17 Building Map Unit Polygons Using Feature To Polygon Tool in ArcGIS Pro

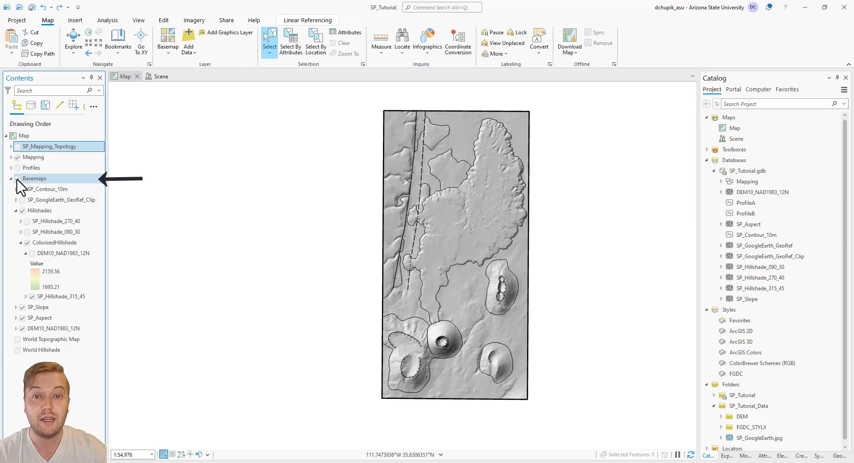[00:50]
maps group layer just to focus in on the contact lines and the polygons which we are about to generate.